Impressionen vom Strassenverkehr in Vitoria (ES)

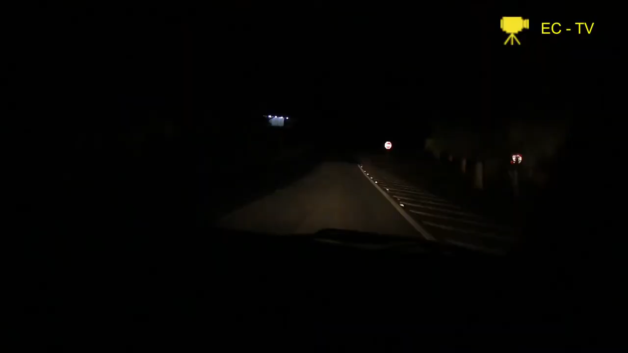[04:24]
Entschuldigung, wenn ich jetzt hier filme, aber das ist der Wunsch von Werner Stolz. Die Nacht filmen, wenn man nichts sieht.
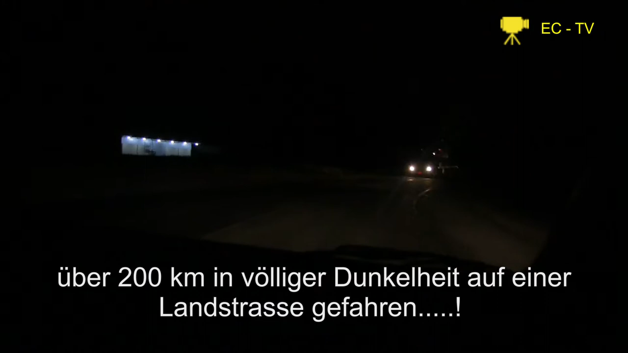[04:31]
Das ist, und da hat es nicht einmal Sicherheit. Oh ja, da keine Linie sieht man mehr zwischendurch, keine Sicherheitslinie mehr. Es ist also kein Vergnügen, da zu fahren. Die Nacht dabei, die Nacht. Es ist kein 6 Uhr am Abend. Das kann man sagen, oder? Das ist ja noch, vielleicht noch wichtig. Also, und so wird es in Brasilien vor allem das ganze Jahr. Es ist immer zwischen 5:30 und 6 Uhr sehr schwarz.